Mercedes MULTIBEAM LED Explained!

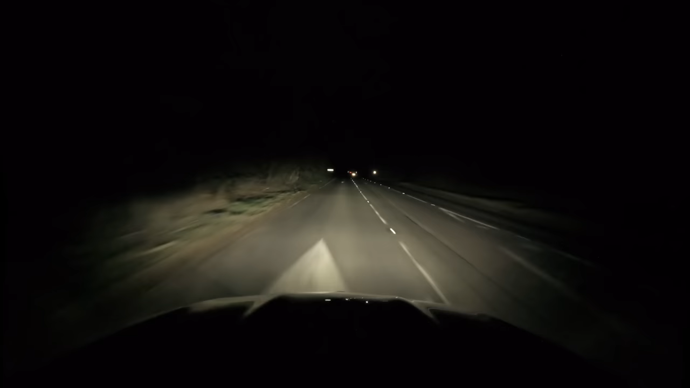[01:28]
sometimes you'll need your full beam. Full beam is very very bright you can clearly see where you're going, however it is so bright you can dazzle other road users. So this is where adaptive full beam comes in.
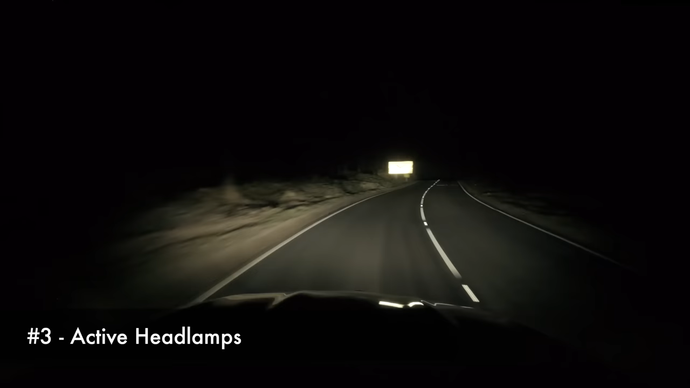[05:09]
Now for anyone that paid close attention to their science lessons at school they'll know that light travels in a straight line which is great for kind of driving during the dead of night however if you want to see around a corner well sadly that's not that technically possible
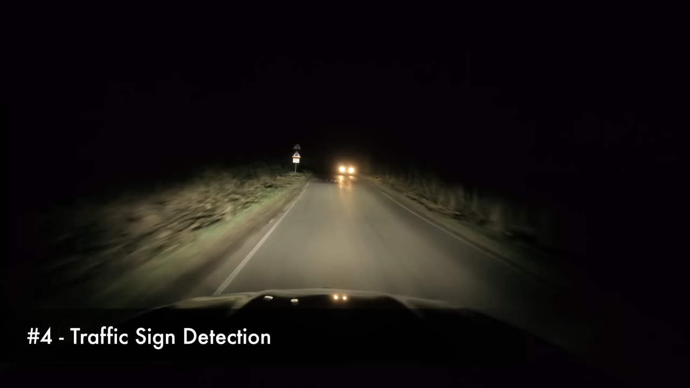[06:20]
you'll sometimes find that the reflective material on them is really really bright now not all traffic signs are the same some are kind of bearable but some really shine